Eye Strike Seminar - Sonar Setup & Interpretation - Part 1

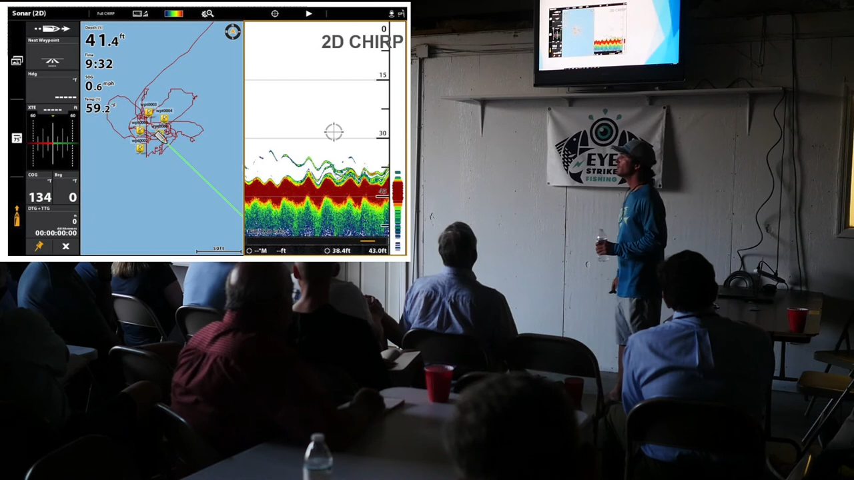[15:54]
On screen: depth 41.4 ft, speed 0.6 mph
Does anybody, before I move on to down anything, does anybody have a question on what I've talked about with 2D? Pretty good. You said you like to do 200 hertz at both foot and less or 500 foot and less?
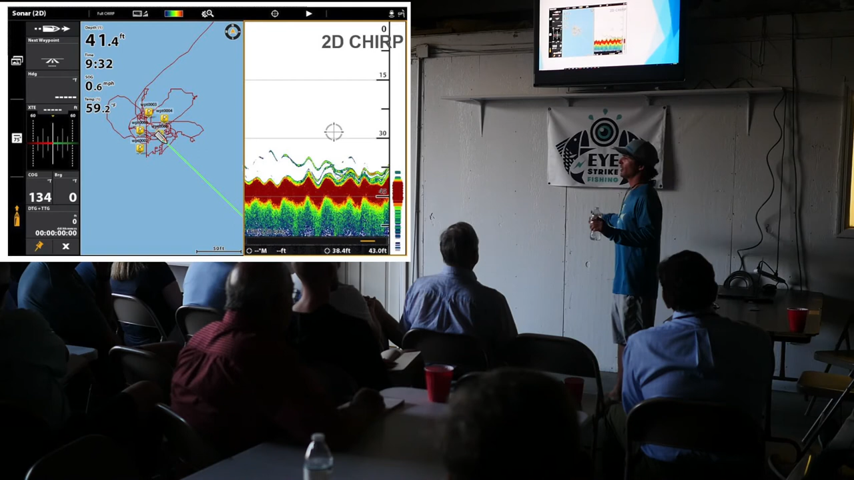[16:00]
On screen: depth 41.4 ft, speed 0.6 mph
No, zero to anything that you're going to be fishing in, in a smaller vessel. Zero to 600 feet, you want to make sure that you're anywhere between 150 and 200.
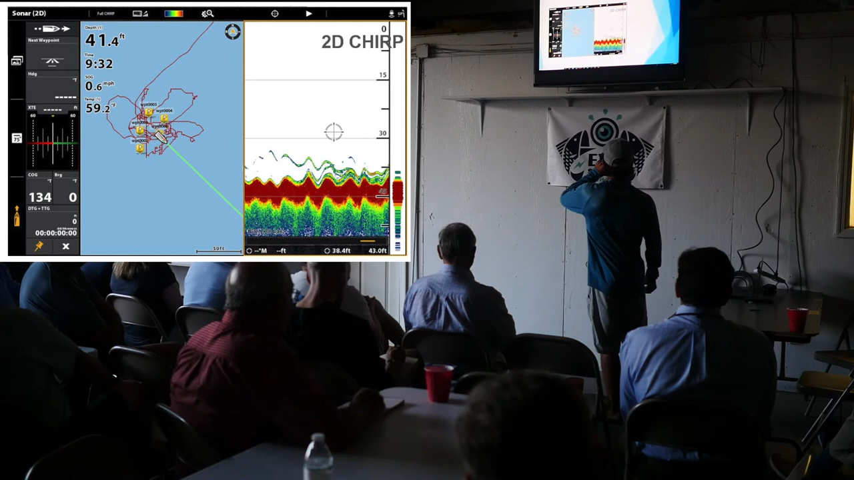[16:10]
On screen: depth 41.4 ft, speed 0.6 mph
All right, so down imaging. In shore, one thing I will say about the down imaging and the side imaging, I have not had a great opportunity to use this a lot at the near shore. So I do plan on talking about that in the future. But I've, most of what I've gotten good with, with the down and side imaging is in shore. So we're going to be focusing on in shore structures mainly, inside the inlet.
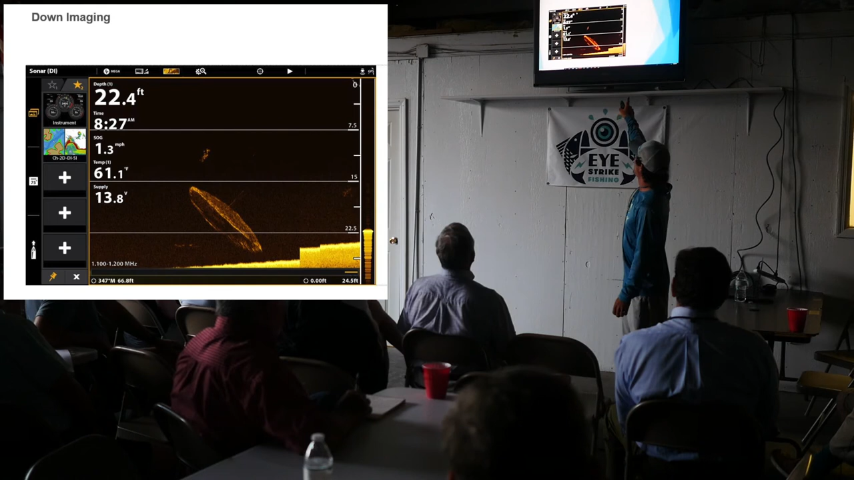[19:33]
On screen: depth 22.4 ft, water 61.1°F, speed 1.3 mph
So that's what you see there. I paused it and replayed it. That's why it jumped up. Did you get them? No, I missed them. You can see it. That's what I'm talking about. You can see how I actually missed the bait. Are there the ones underneath it there? No, the ones underneath it are, that's probably smaller, smaller stuff. You can tell, see how that pot of bait above the net is rounded out. It's much brighter. It's denser. So any time you've got down imaging or side imaging, the brighter an object is, the denser it's going to be, the heavier a shadow it's going to cast. So that's something to pay attention to. But yeah, no, I missed those, unfortunately.
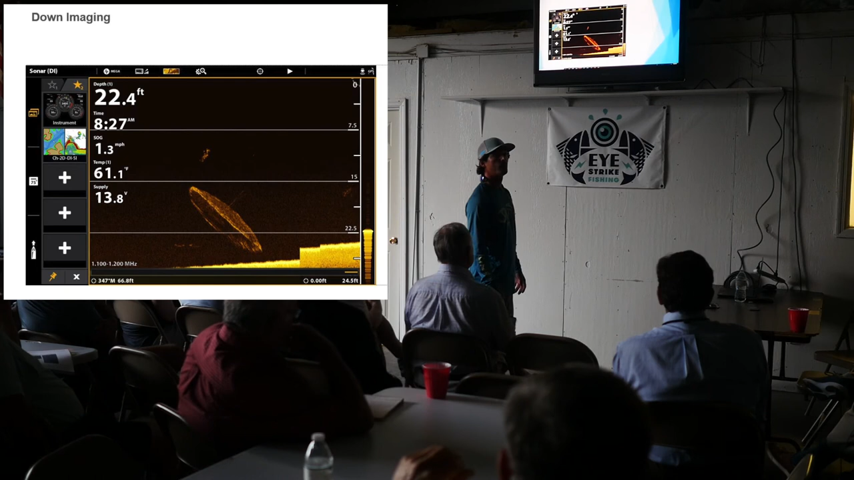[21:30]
On screen: depth 22.4 ft, water 61.1°F, speed 1.3 mph
You know, they all have the same, you know, the same style. The same, they do, they all do the same thing. They just look different. They're set up different. But to get kind of what you're getting there, those are really one 2 kind of things you're changing. I'm changing contrast and sensitivity. I don't mess with my chart speed much.
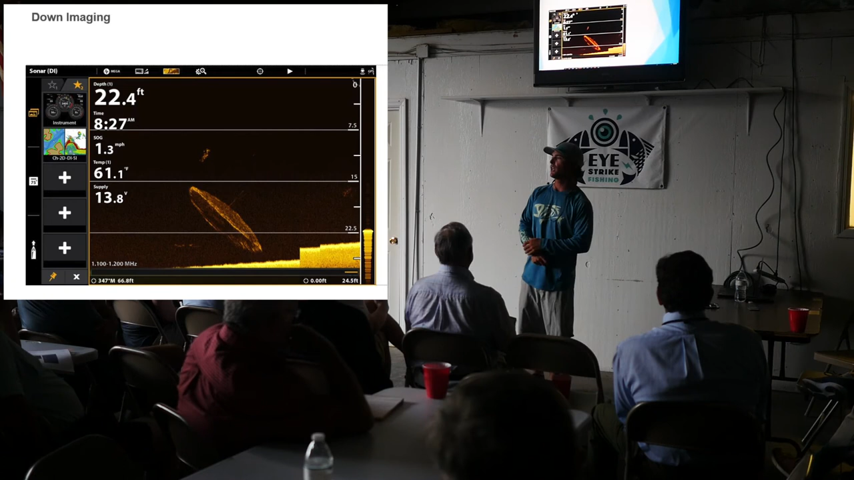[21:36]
On screen: depth 22.4 ft, water 61.1°F, speed 1.3 mph
I get that question a lot as well. What do you do with your chart speed?
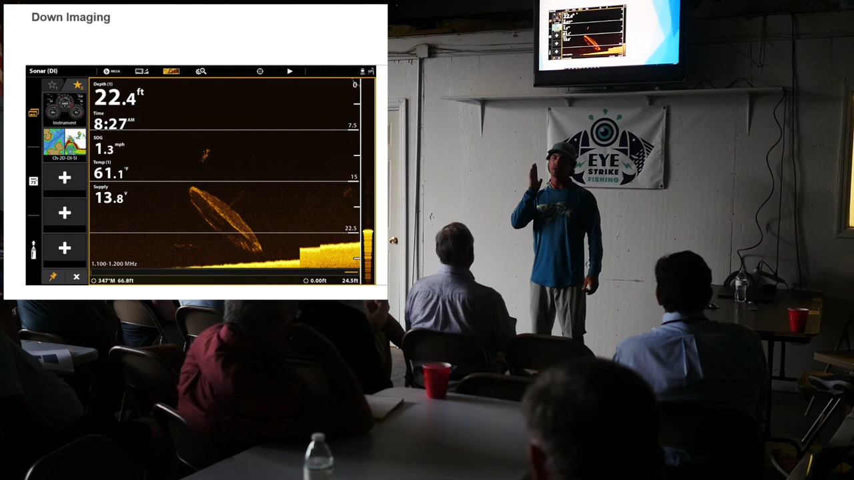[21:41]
On screen: depth 22.4 ft, water 61.1°F, speed 1.3 mph
I leave my chart speed on the basic setting, kind of dead in the center. Because when I'm getting these images, as you can see, I'm doing 1.3 miles an hour here. As we go through all the side imaging pictures, you'll notice that I'm never getting over 4.5 miles an hour, 5 miles an hour max. Otherwise that image becomes a little bit, I guess you could say, blurred. But when you do crank up your speed, if you find that you can't slow down without creating a bunch of cavitation under your boat, bump up that chart speed a little bit.
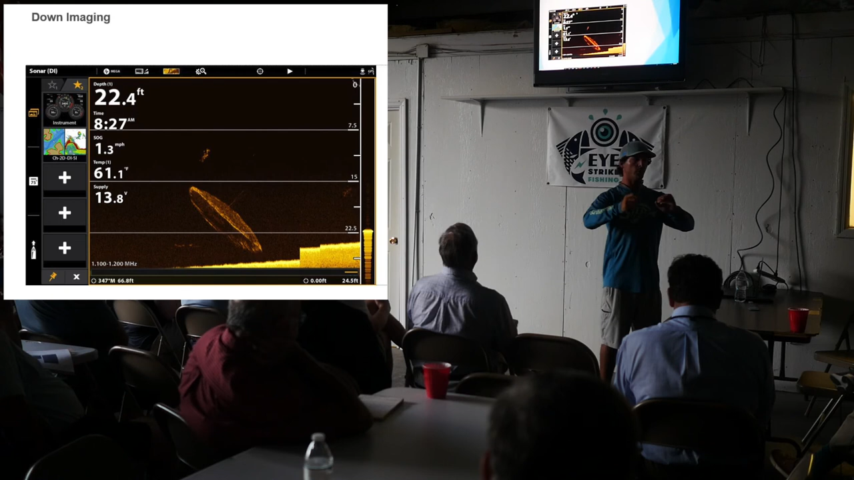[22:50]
On screen: depth 22.4 ft, water 61.1°F, speed 1.3 mph
Like menhaden and deeper water, when you're not seeing them on the surface, I'll have my down imaging and my side imaging up next to each other. And once you learn how to watch each, so as soon as you see the bait on your down imaging, it'll tell you what depth it's at. And then the side imaging will tell you what side of the boat it's on. You get what I'm saying? Yes. So if you're looking at your side imaging next to your down imaging, and on the down imaging the bait comes under the boat, which side of the boat it's on. That can make a big difference, you know, if it's not a big school of bait. So then you look at your side imaging, and you've got this, the boat is in the center, and you'll see, it'll tell you what side of that boat it's on.
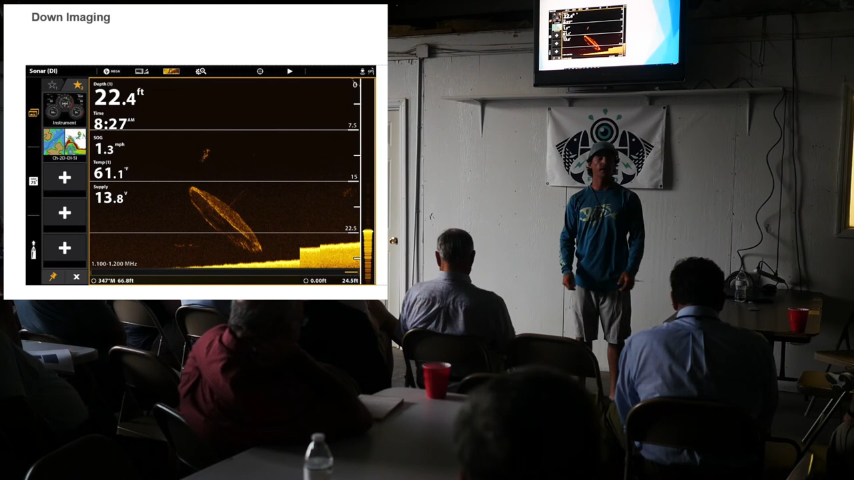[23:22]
On screen: depth 22.4 ft, water 61.1°F, speed 1.3 mph
And that helps me in a ton. Because oftentimes you throw it off one side, and the bait, five seconds later you're a pop, right on the other side of the boat. And then you're like, oh boy.